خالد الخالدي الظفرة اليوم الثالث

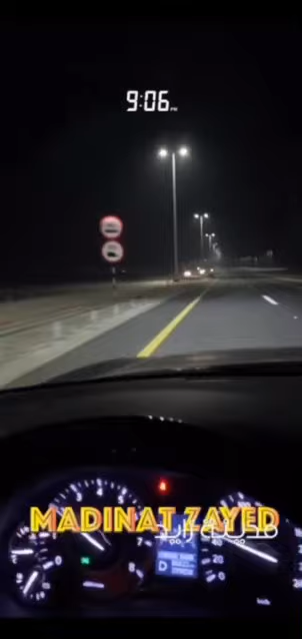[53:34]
الشارع لسان طير، هذا يظهرك لين المرفأ أبدا، لا يحتاج يصير شرق ولا غرب. شارع جديد توا مفتتحين المعازيب، يعني الله يطول بعمارهم.